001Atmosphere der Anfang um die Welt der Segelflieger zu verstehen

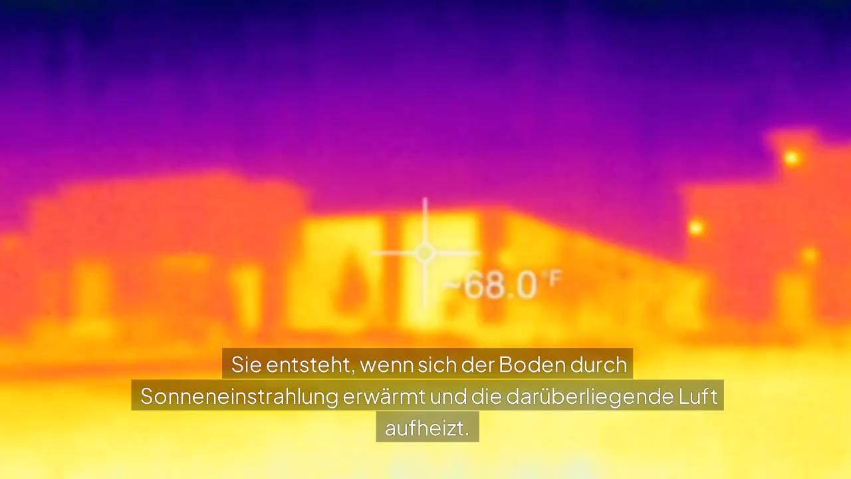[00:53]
On screen: spot 68.0°F
Sie entsteht, wenn sich der Boden durch die Sonneneinstrahlung erbärmt und die darüber liegende Luft aufheizt.
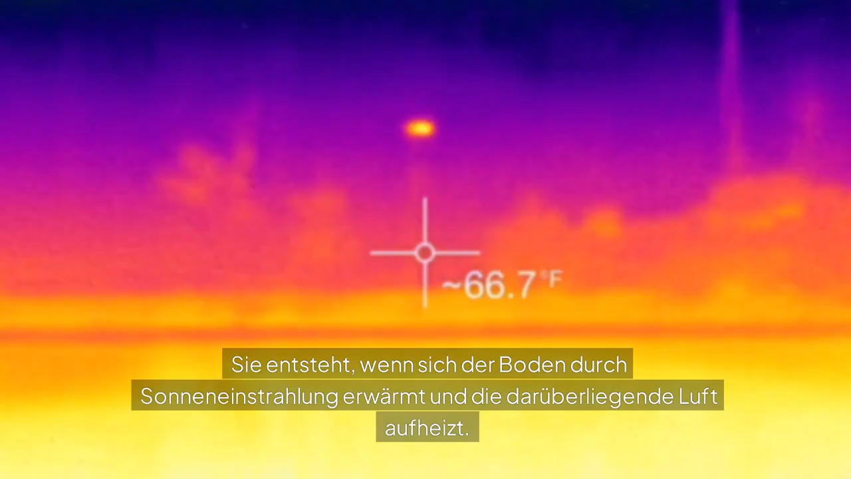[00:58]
On screen: spot 66.7°F
Diese steigt dann auf und bildet Thermikblasen oder Thermiksträuche, die Segelflieger nutzen und Öl zugeblieben.